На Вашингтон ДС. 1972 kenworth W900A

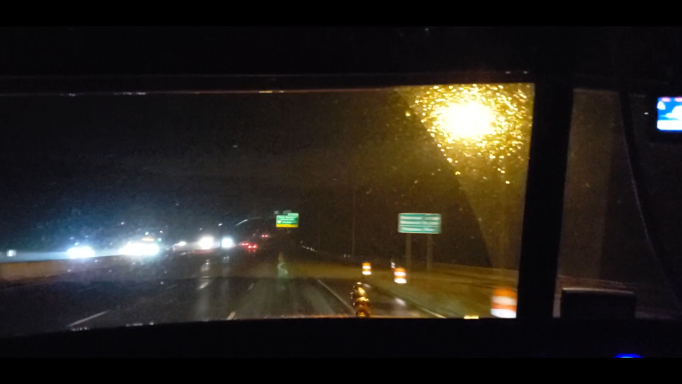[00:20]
43 44 там тоже было написано траком запрещено
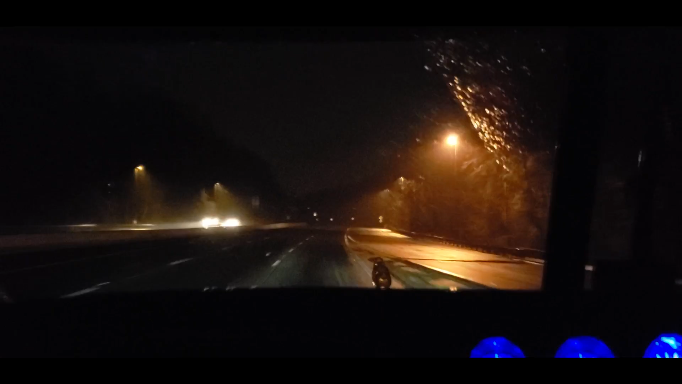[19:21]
Огибаю сейчас в Вашингтон, Ди Си. Вашингтон, именно город, где восседает наше правительство в лице Дональда Трампа. Вот, видите, вошингтон.
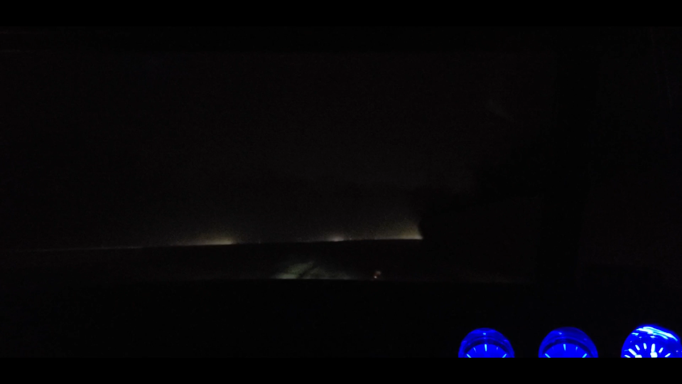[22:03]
по знакам, что происходит, что делать, какие движения. особенно здесь на восточной части Америки очень часто запрещено траком ехать. Весы траковские прописаны. Вот опять же, видите, Exit 41 No Tracks. Траком запрещено. Если вы этот знак просмотрели, там дальше не будет знака стоять. Ну, может и будет, может и не будет. В большинство времени не будет стоять такого большого знака трак, где запрещены, знаете, нарисована фура и перечеркнута.
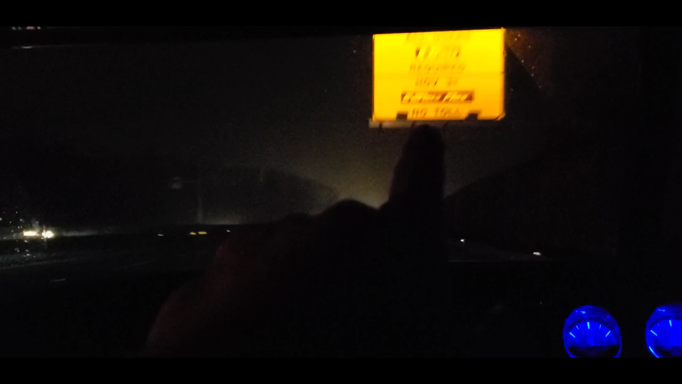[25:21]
Вот тоже all users required, toll, то есть toll будет впереди. Я надеюсь, я до тола свалю, ни одна миль осталось, я на 606 фривей выходить сейчас буду. У меня просто высота 14,2 по идее там не должно быть тола, в моем случае. Вот какой-то олень выперся на дорогу и едет ниже спидлимита намного.
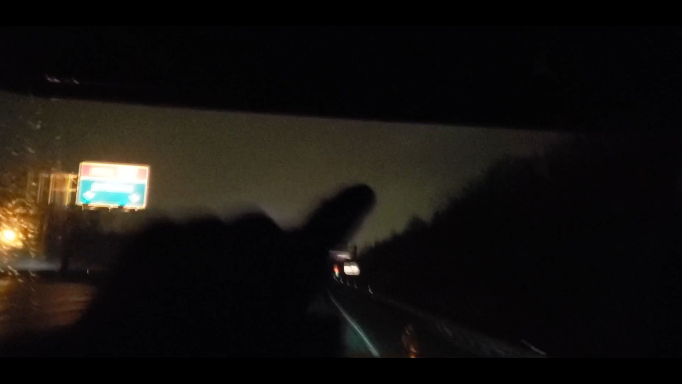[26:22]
Вот смотрите, Tall All Lanes, Easy 5 require,
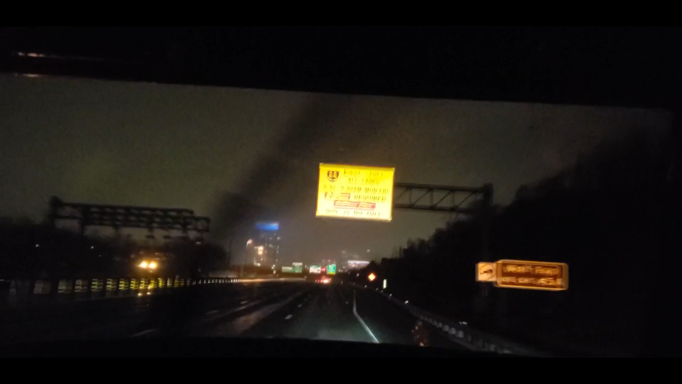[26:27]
ааа, это если для 2 человека и более, то есть если у вас в машине 2 человека и более, то вы можете использовать специальную линию, по которой будет меньше, меньше этого. Опа, нам получается налевее держаться. Что-то я туплю, я думал направо ходить. И вот Washington DC, пожалуйста.
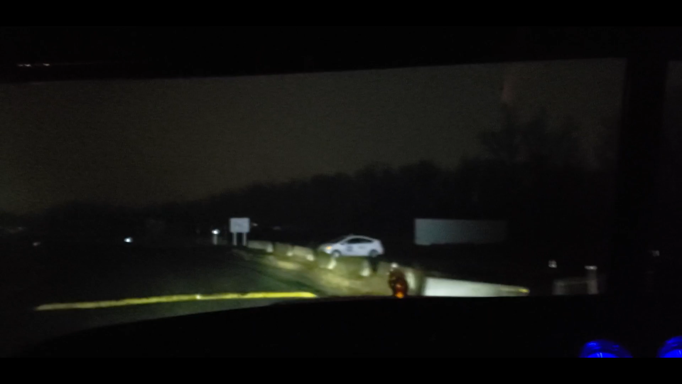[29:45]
где можно будет ночевать. Вот полицейский лежачий. Надо аккуратненько вычесть переехать.